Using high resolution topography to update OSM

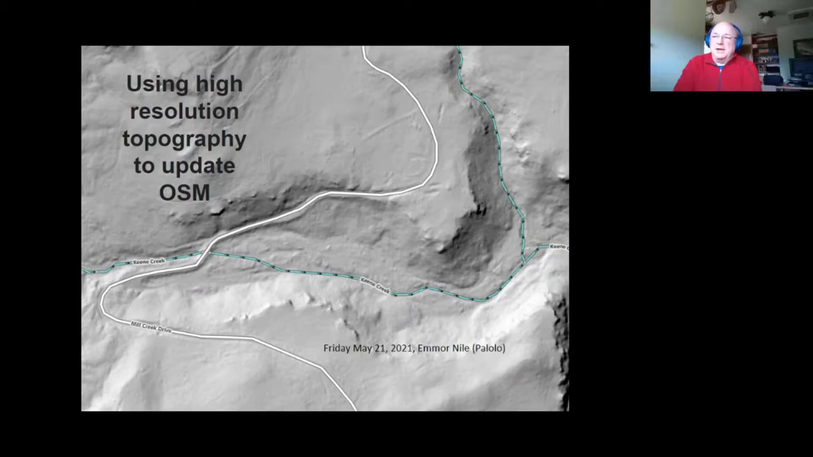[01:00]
And so now we have the ability to take advantage of the LIDAR data in open street map. So I want to give an example showing some edits I made using JAWSM, one of my local hikes. This is a, this map,
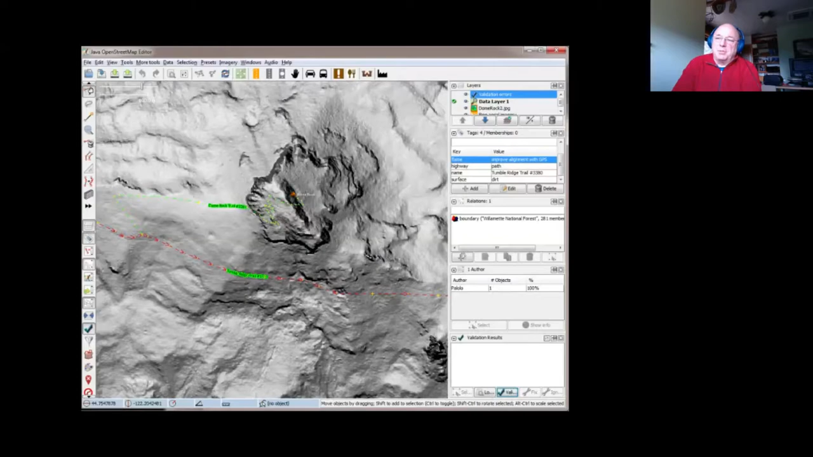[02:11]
the summit was actually offset about 10 or 20 meters. And so before, later, I then updated open street map to actually match the ground topography. LIDAR is similar to radar in that radar uses radio imagery to measure distance.
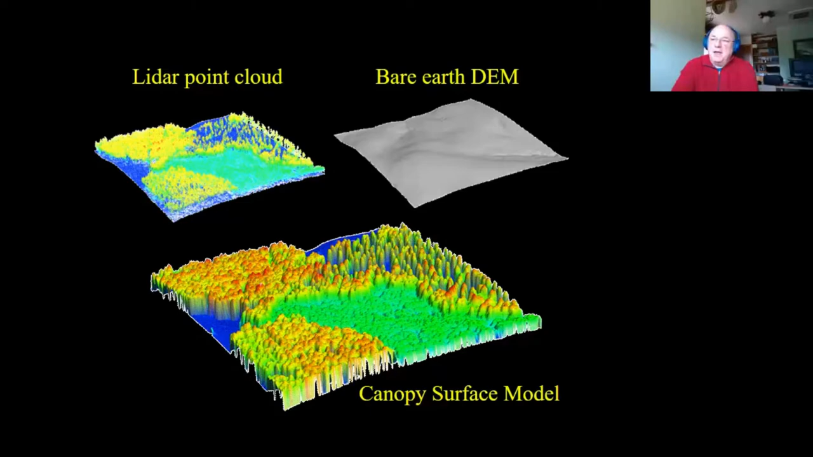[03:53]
And then here is the elevation model, which would be the ground with the infrastructure and vegetation stripped away. Again, this just being in ID.
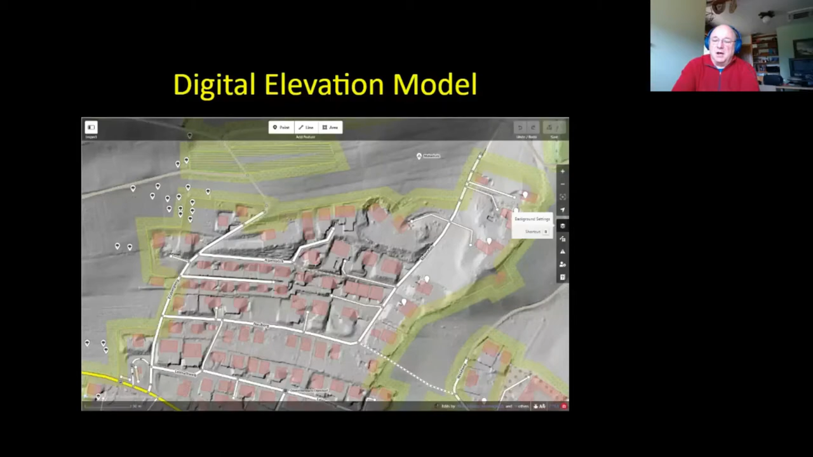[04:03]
So in terms of adding LIDAR for JAWSM, you want to add a WMS service.